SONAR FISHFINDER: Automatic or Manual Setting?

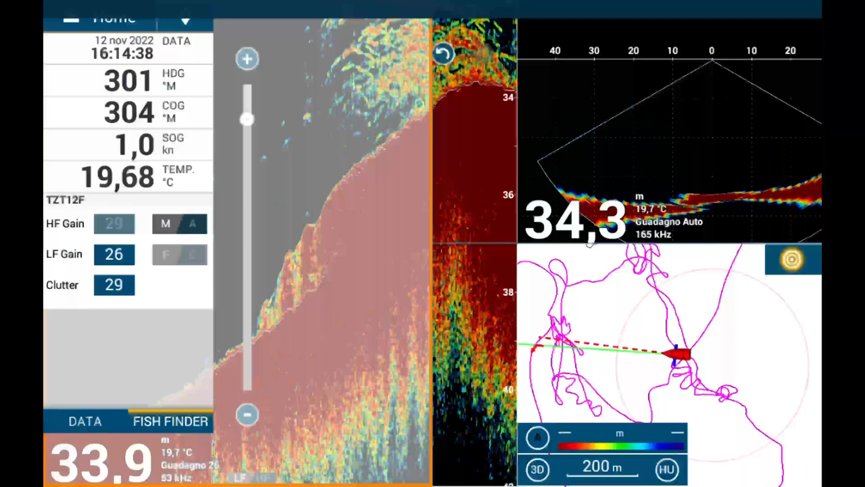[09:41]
I suggest using it in automatic mode. Manual adjustment may seem sufficient initially, but changes in conditions such as depth variations or changes in the bottom's terrain often require recalibration.
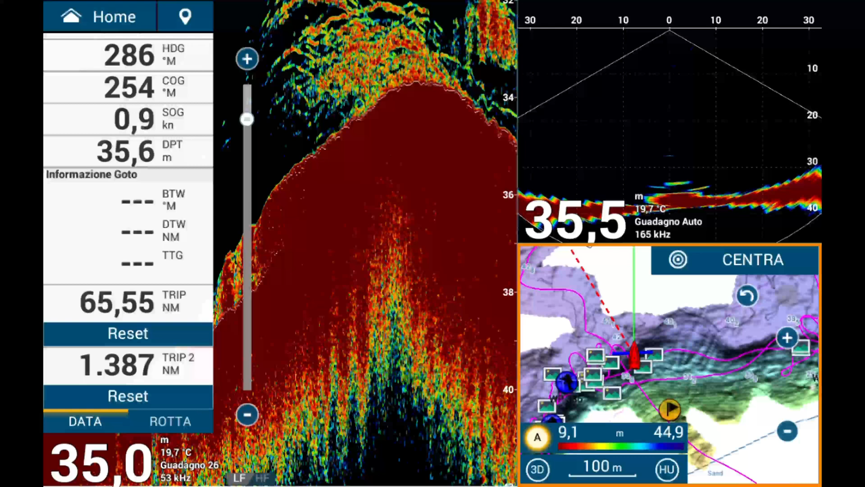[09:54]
On screen: water 19.7°C, speed 0.9 kn
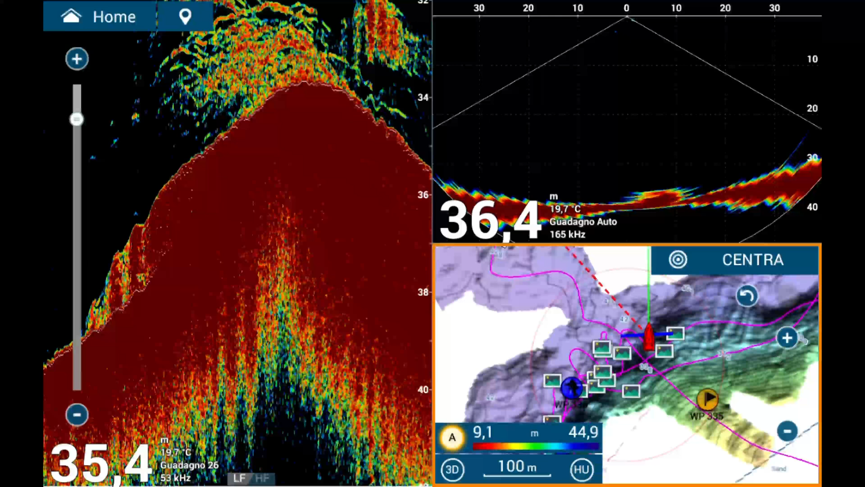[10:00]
On screen: water 19.7°C
Leaving the gain in a low sensitivity state can cause you to miss or poorly detect important targets. For those who don't make regular manual adjustments, automatic gain can be a lifesaver. Most machines, including Furuno models, feature an offset setting for automatic gain. This allows you to fine-tune the sensitivity level at which the automatic system operates,
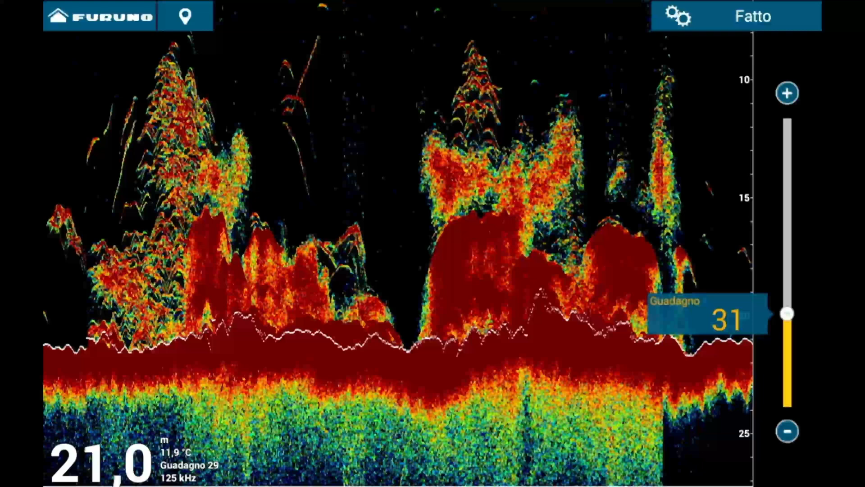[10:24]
On screen: depth 21.0 m, water 11.9°C
balancing it to suit your fishing technique and the specific environment. To adjust this offset, you can enter the settings menu,
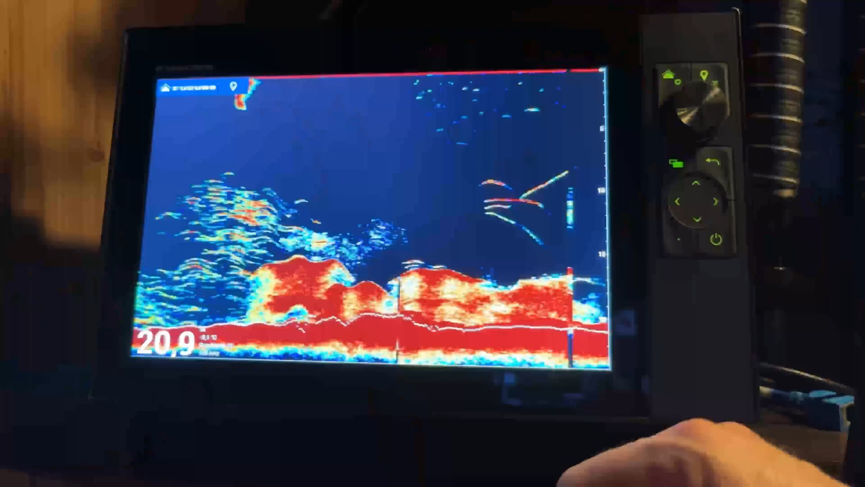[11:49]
making it easier to assess their actual size.
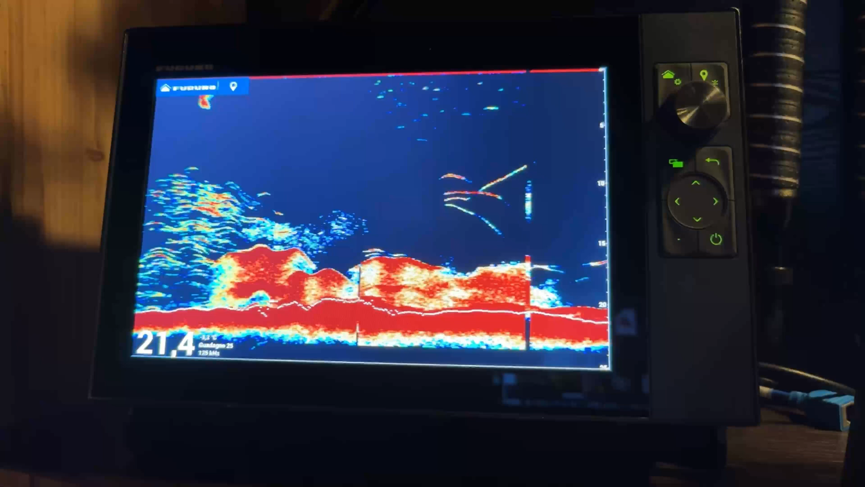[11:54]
If the gain is in automatic mode, you first need to disable the automatic setting through the menu before making adjustments,
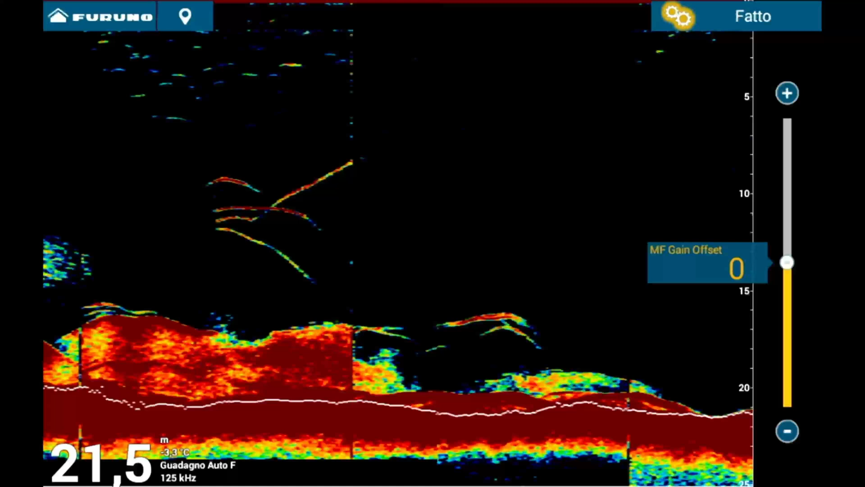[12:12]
On screen: depth 21.5 m
adjust gain retrospectively across the historical data displayed on the screen, not just the current echo reading.
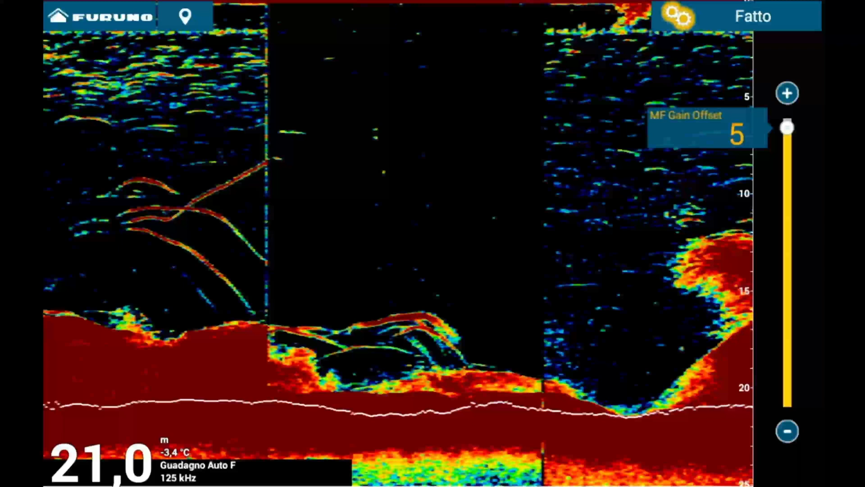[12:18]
On screen: depth 21.0 m, water -3.4°C
By increasing or decreasing gain,
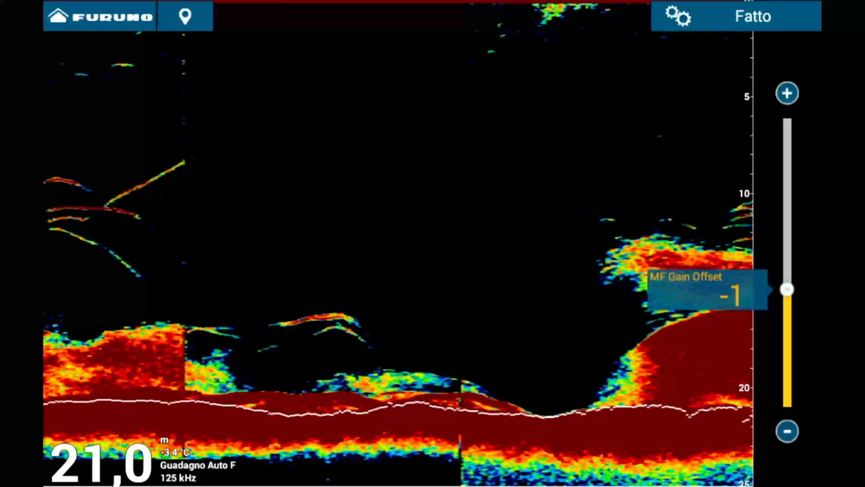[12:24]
On screen: depth 21.0 m
you can enhance past readings to identify targets that might have otherwise been missed.
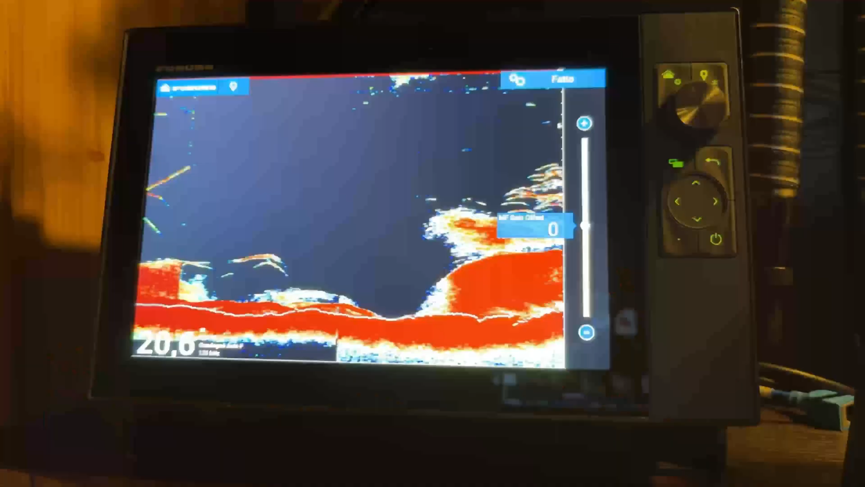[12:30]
For users who aren't inclined to frequently adjust their settings, keeping gain in automatic mode is a good compromise, but only if the automatic gain is properly configured.
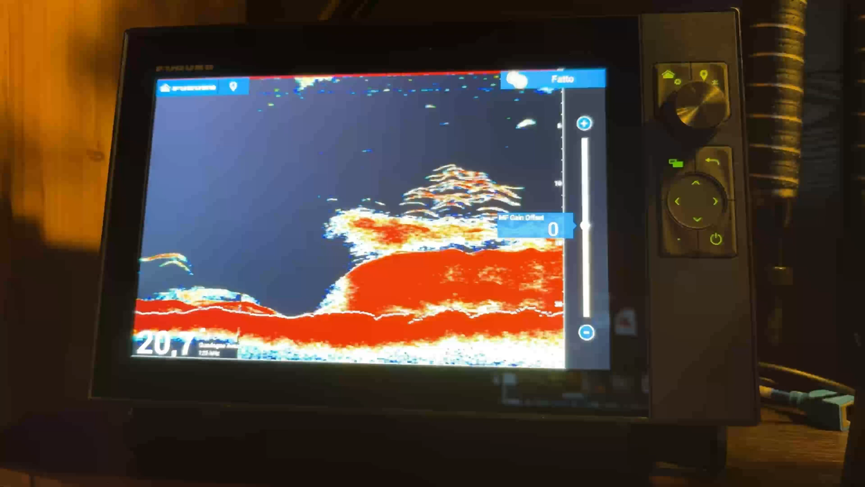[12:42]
The offset gain setting is crucial here. You can preset how much more or less sensitive the automatic gain should be,